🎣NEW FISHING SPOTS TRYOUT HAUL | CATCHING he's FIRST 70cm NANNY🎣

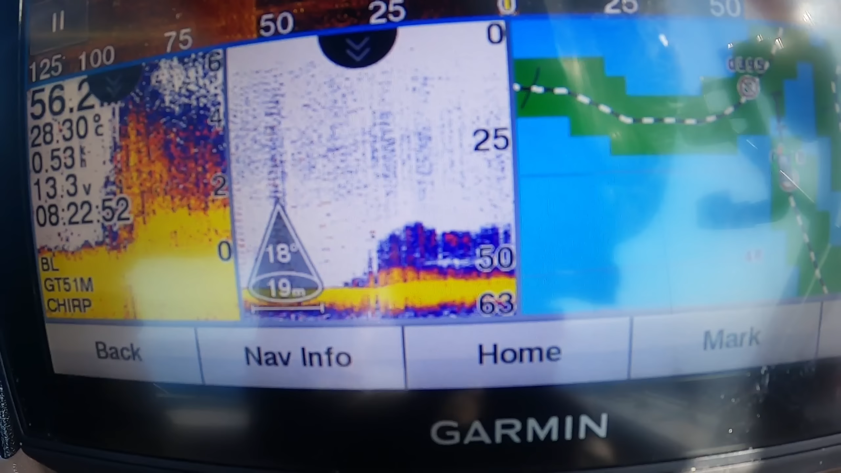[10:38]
On screen: water 28.30°C
In 56 metres Little spots On the side scan Nothing on the side scan Because it's just a little bit of
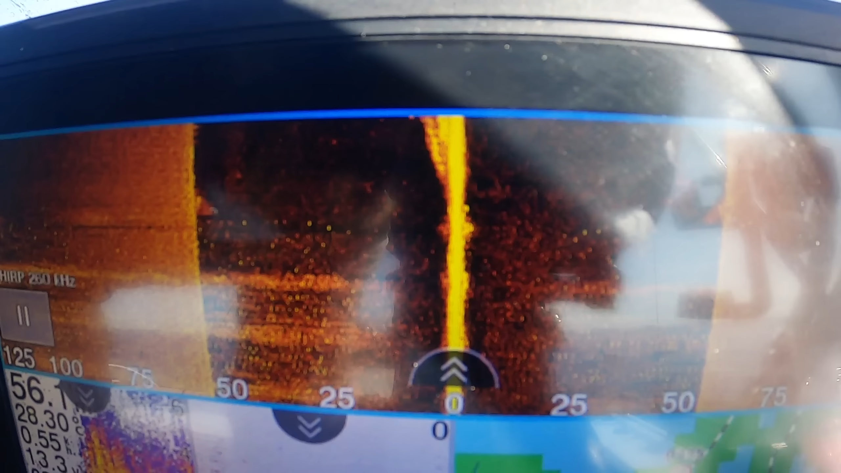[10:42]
Change in uh Bottom Hardness Soft to hard So on
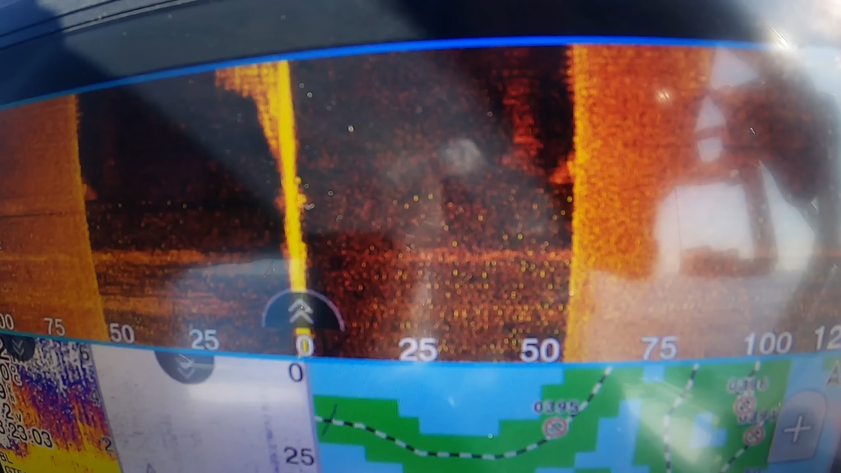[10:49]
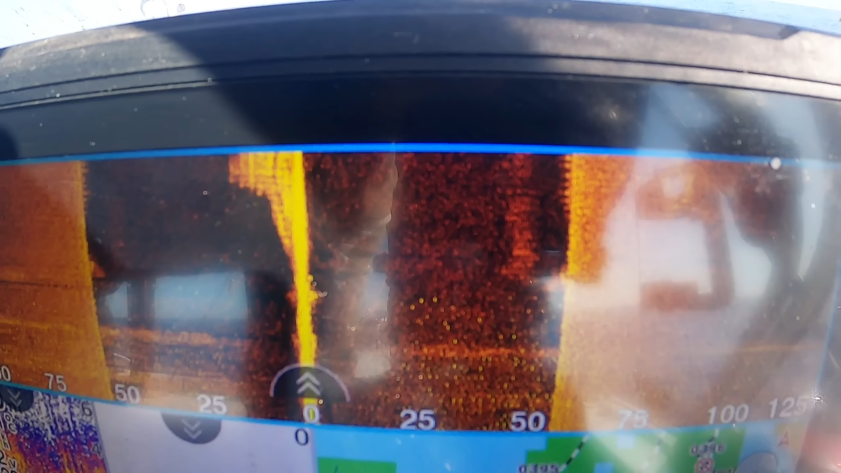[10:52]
Something like that No uh Actual Solid structure Or anything
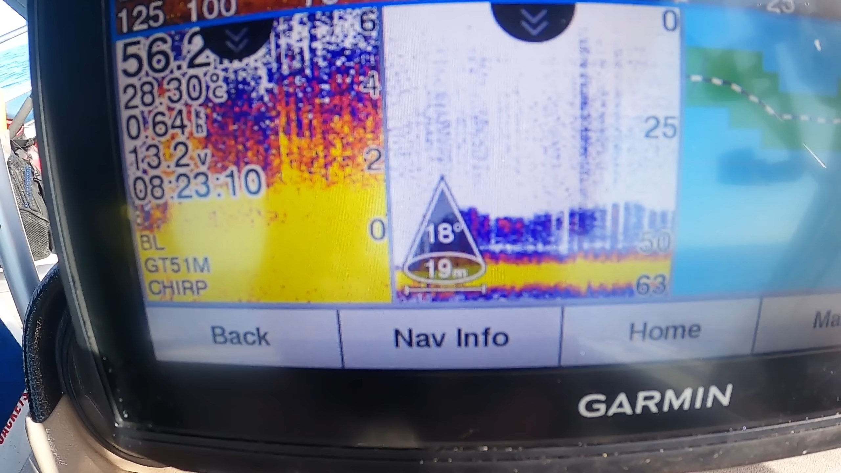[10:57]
Or anything But they uh They hold a lot of bait
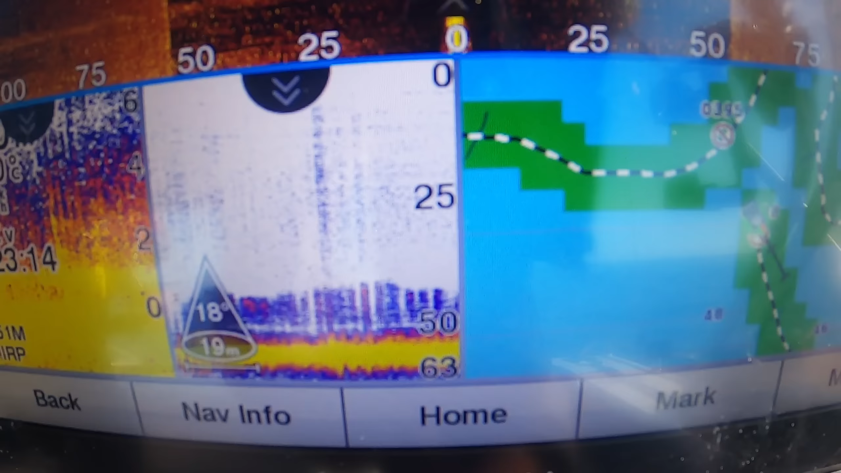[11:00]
And you know When uh When there's bait There's always Usually predators around